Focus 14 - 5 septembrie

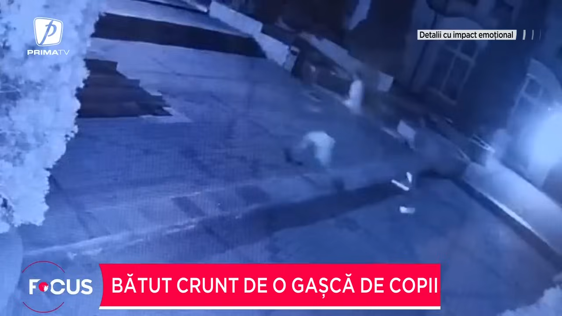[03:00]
aceștia au fost abordați de o gașcă de copii 12 la număr cu vârste cuprinse între 11 și 18 ani Se pare că în urma unui schimb de replici,